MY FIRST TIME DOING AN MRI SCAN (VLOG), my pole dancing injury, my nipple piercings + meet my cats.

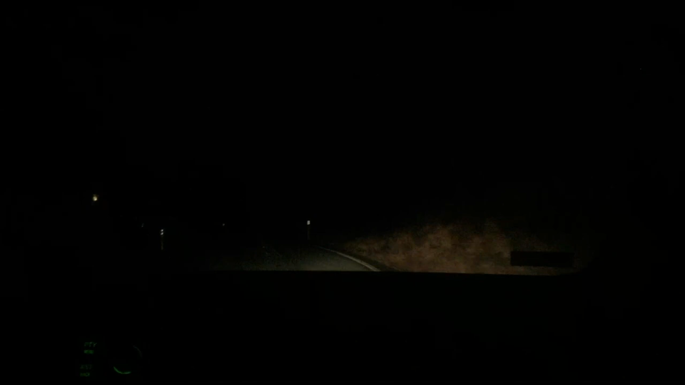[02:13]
Oh wow, it's just pitch dark now It's black pitch dark Hey guys,